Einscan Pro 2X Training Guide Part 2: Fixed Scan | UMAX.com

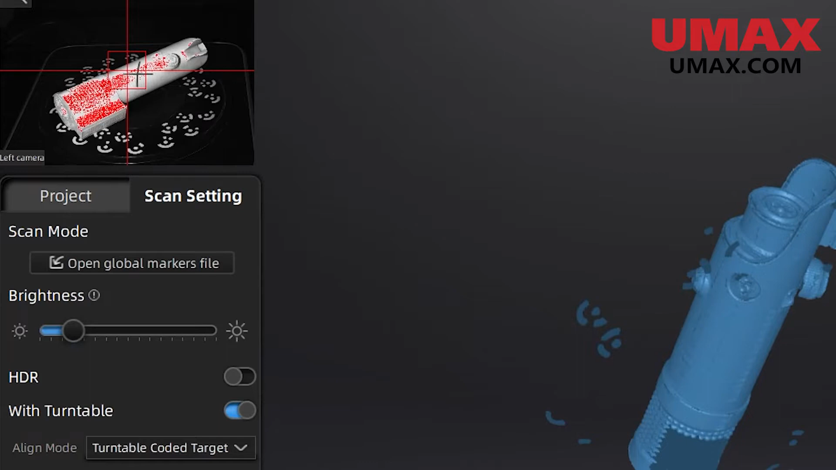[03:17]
the scanner should be able to view the turntable very clearly.
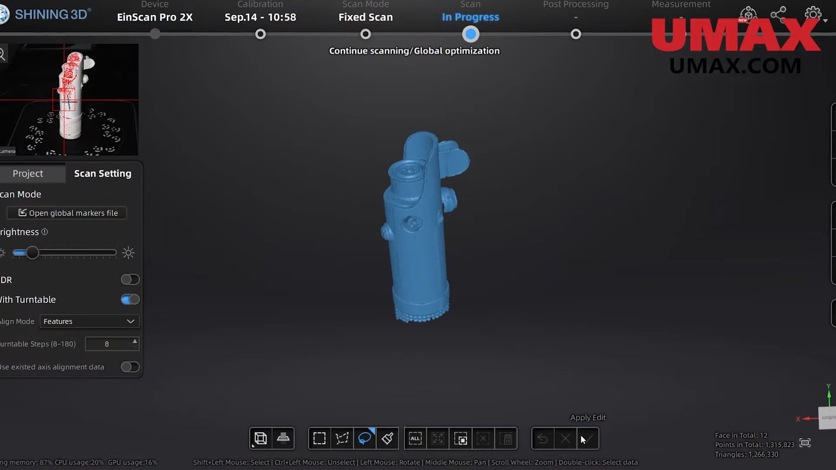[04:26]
The software will also attempt to align the two scans together using an automatic feature alignment. Here as we continue to do scans, you will see that I will adjust the position of the object to get data from new angles.
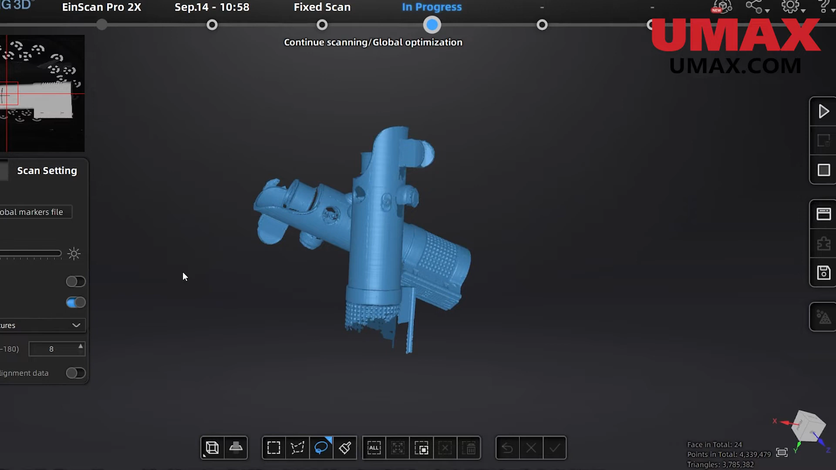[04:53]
To fix this, click the align button and we'll do the alignment ourselves.
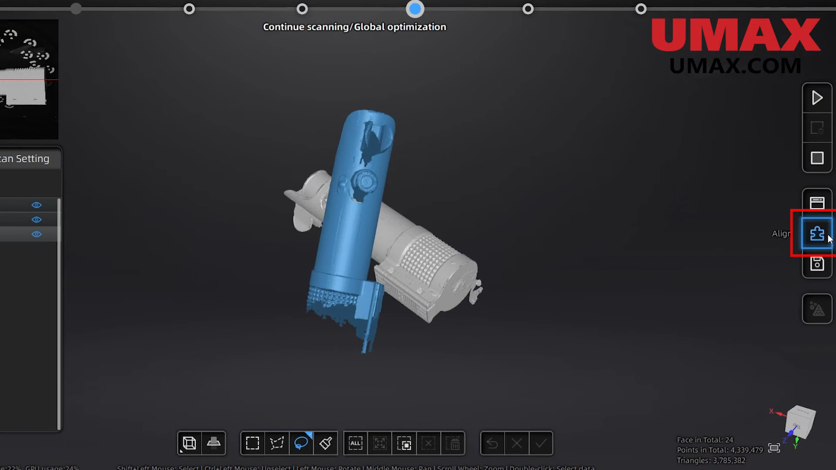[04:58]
Here we have three options for alignment. Feature alignment, manual alignment, and marker alignment.
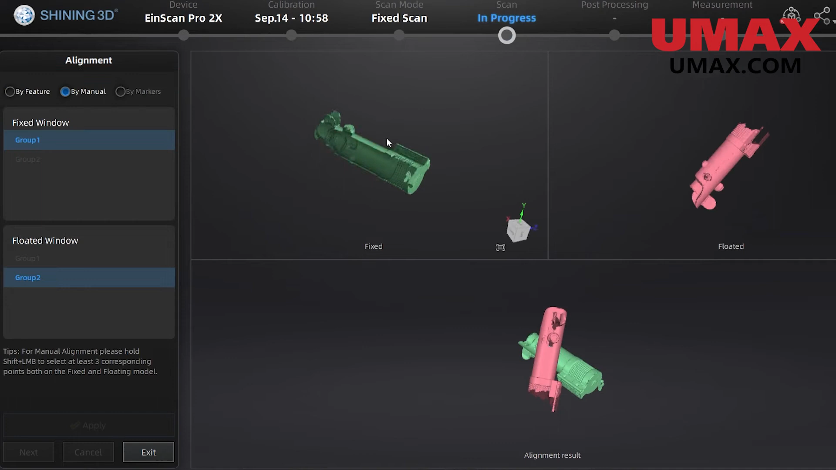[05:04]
Feature alignment will automatically align the two selected groups based on similar features.
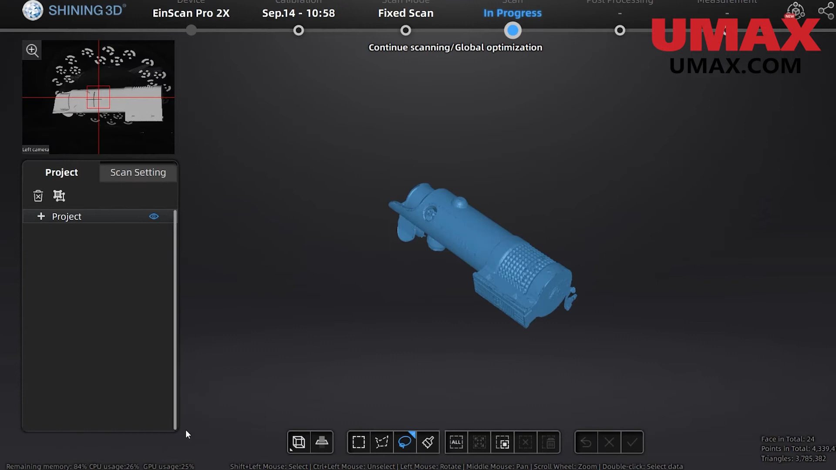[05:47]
There is also marker alignment, which is the same except it uses only the markers found on the object itself.
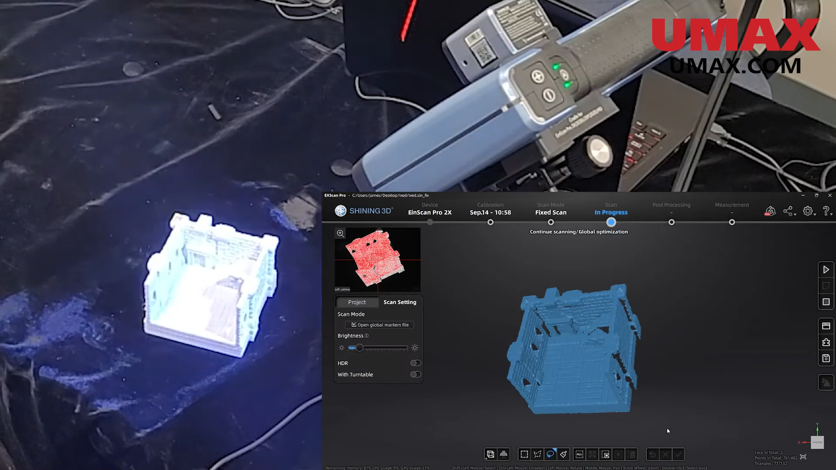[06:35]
One tip I can give you for this process is to only make slight rotations in between shots.
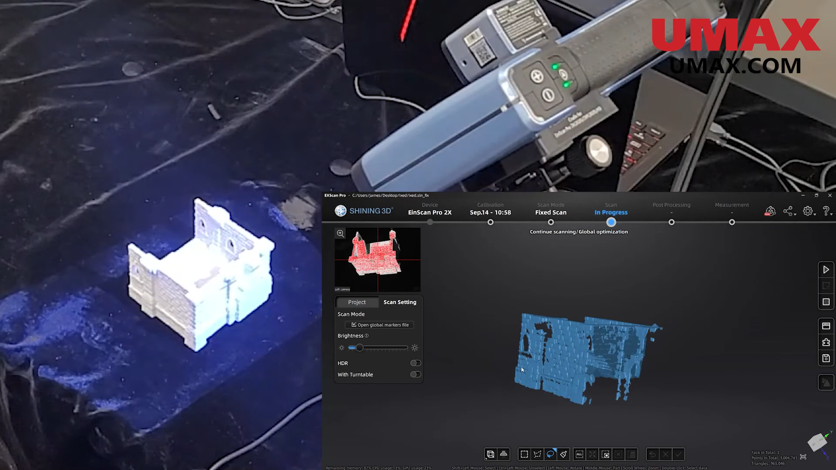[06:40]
The idea is to make it so you can still see a portion of the object that has been previously scanned.